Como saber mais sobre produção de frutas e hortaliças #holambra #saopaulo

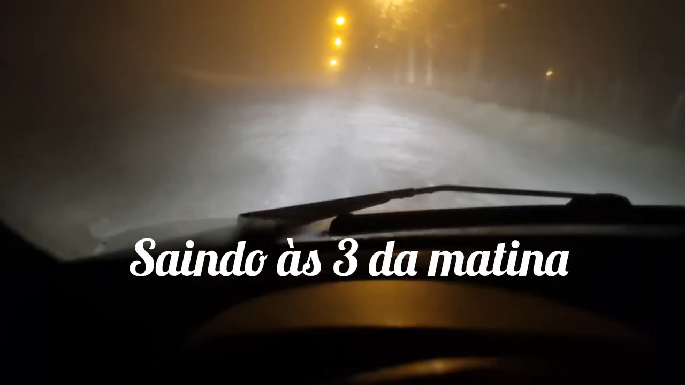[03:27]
Bom dia, gente! 3 horas da manhã.
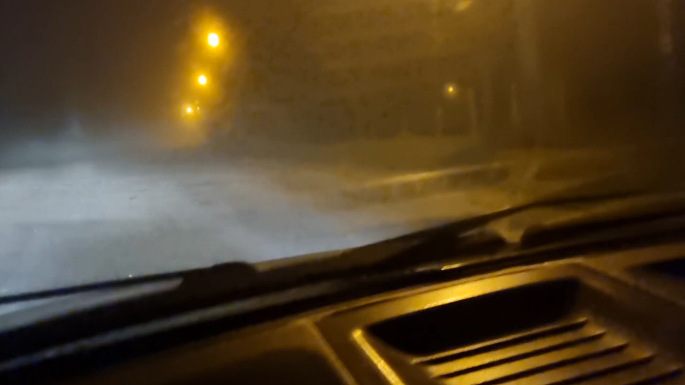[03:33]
Estamos indo de encontro ao... encontrar com o pessoal dos empreendedores lá no Sebrae, em Curitiba. Pra gente tá indo visitar lá a Hortitec. Nossa rua aqui tá bem esburacada, tá precisando de uma manutençãozinha aqui. Aí tem que ir meio a 10 por hora.